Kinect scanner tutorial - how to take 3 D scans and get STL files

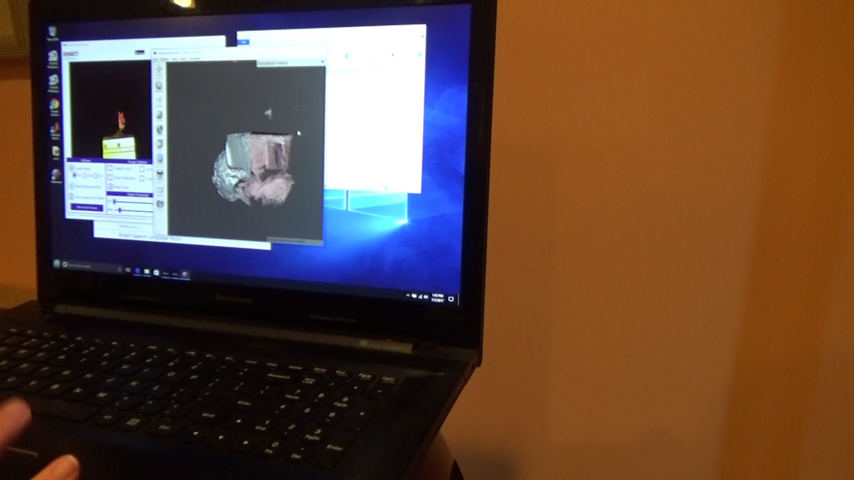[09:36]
And let's see, it takes a little bit to... There he is. Graham, that's your 3D scan. And the goal was to get a scan of the nose and forehead region.
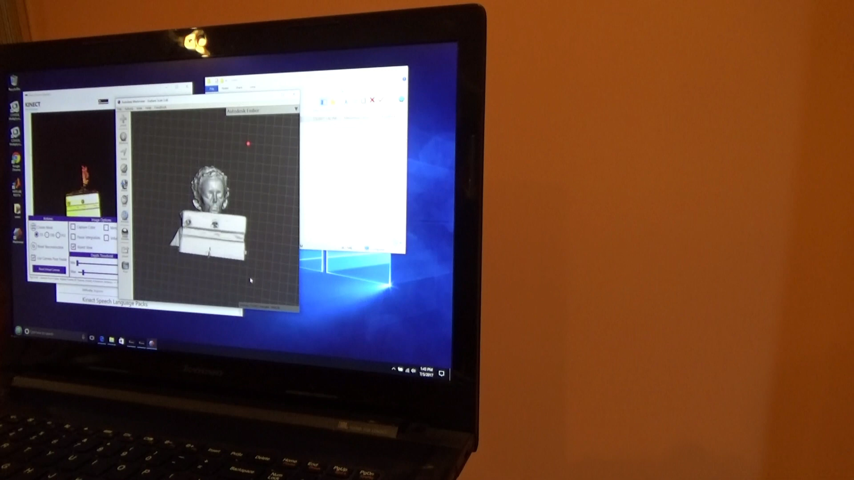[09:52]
That's what I'm using the project for. And let's see. You can tell I'm not an expert at rotating here.